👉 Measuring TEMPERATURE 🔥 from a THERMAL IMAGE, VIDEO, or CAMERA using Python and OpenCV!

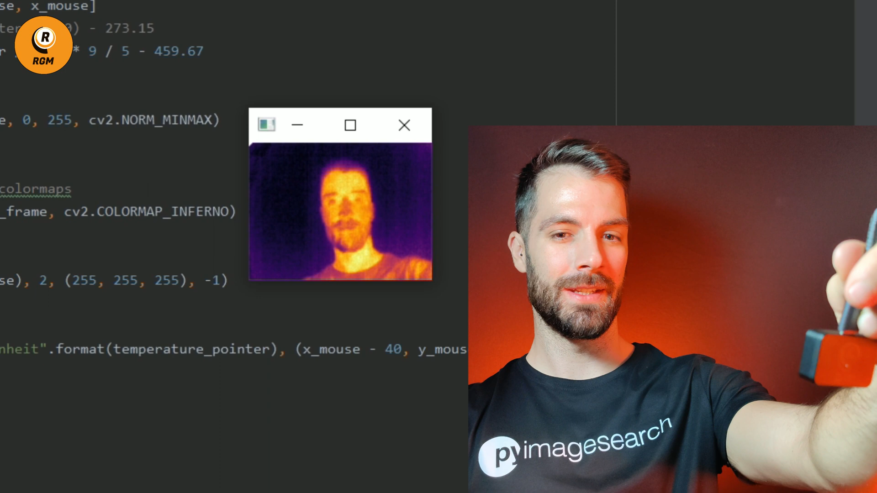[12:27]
As you can see, we are measuring the temperature in real time and